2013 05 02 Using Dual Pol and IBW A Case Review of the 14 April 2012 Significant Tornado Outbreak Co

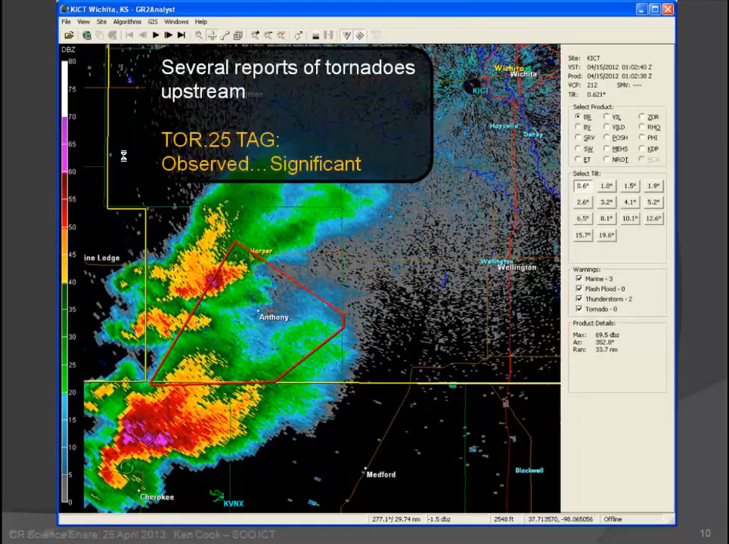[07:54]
of upstream tornadoes large wedge stow pipe tornado we get a lot of that during this event so here's the first image as it